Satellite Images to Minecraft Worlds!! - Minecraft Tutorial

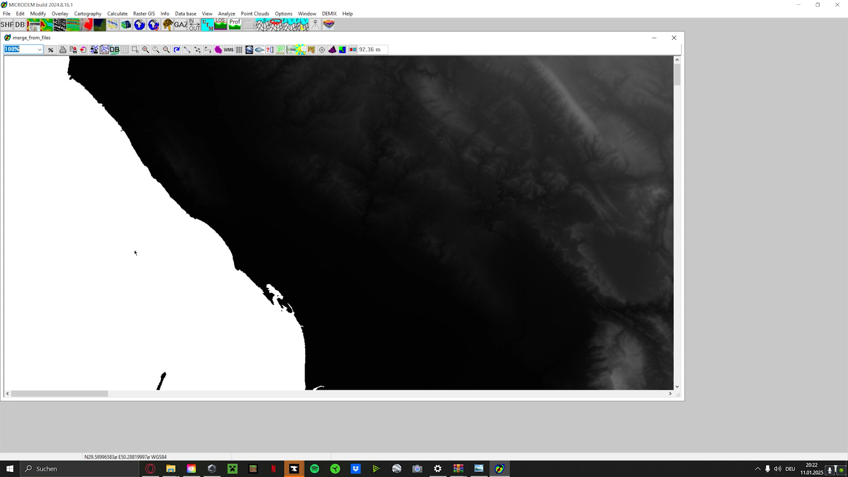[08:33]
So what we're gonna need to do is change the C to pitch black. We do that by using an image editing software like GIMP. It's a free software and we only need to change white to black.